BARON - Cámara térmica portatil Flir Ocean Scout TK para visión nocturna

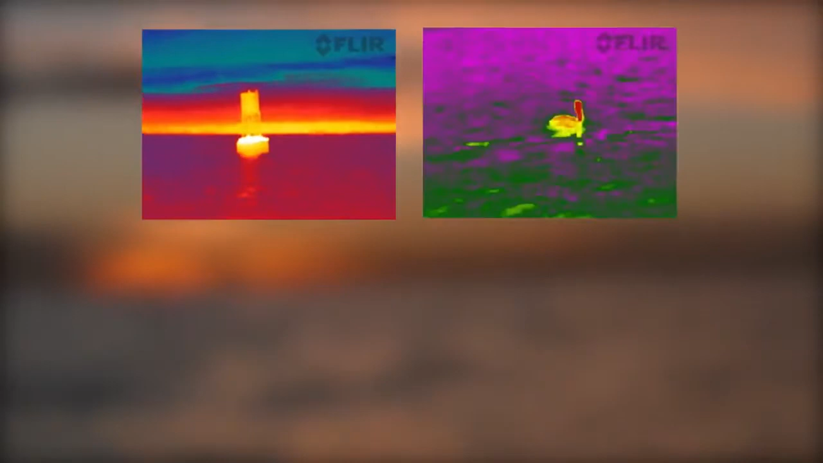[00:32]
With FLIR thermal vision in hand, you have a whole new perspective on the water.